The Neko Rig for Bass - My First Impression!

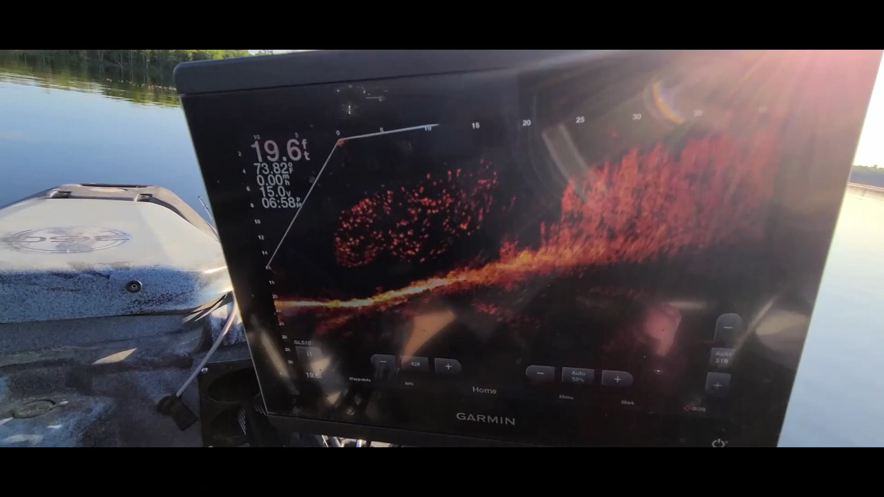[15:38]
On screen: depth 19.6 ft
Check all that bait out. And something just spooked it.